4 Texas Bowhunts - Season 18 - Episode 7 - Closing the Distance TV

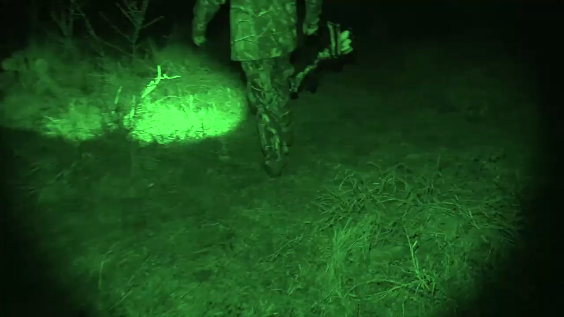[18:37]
Oh man, wow, look at that.
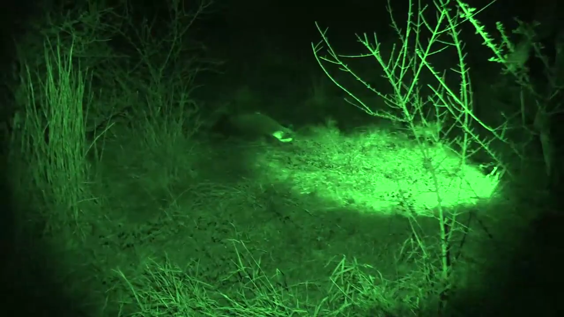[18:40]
That is a nice deer. Wow.
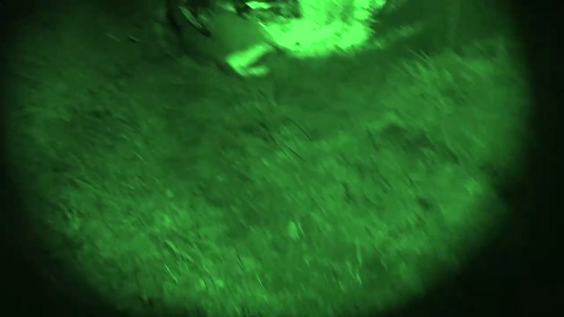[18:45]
Oh man. Whoo.
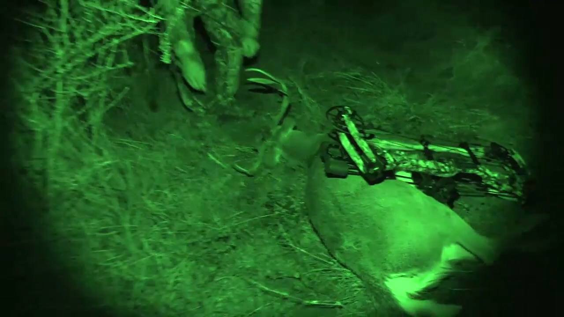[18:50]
Looky there. Man, he's a wide little sucker. Wow, he's got good mass, good width.
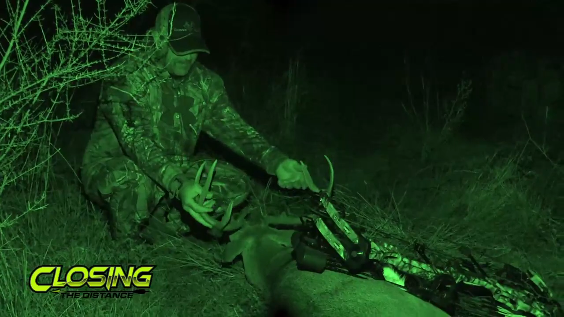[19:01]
Way wider than I, than I thought. He broke that brown tine right there, fighting.
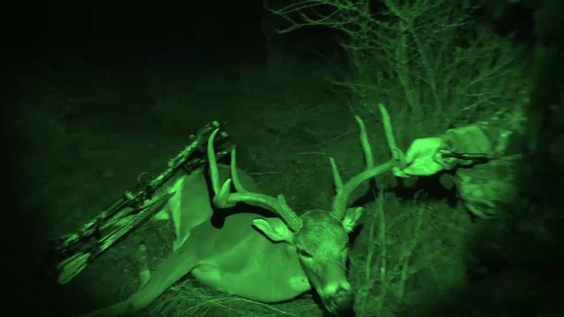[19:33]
How about that for an eight pointer, huh? Hey, not good as the one Scott got this year. That thing was a monster. But hey, I'm glad to take him home. And tonight is the night. Let's go get the ranger. This thing cleaned up.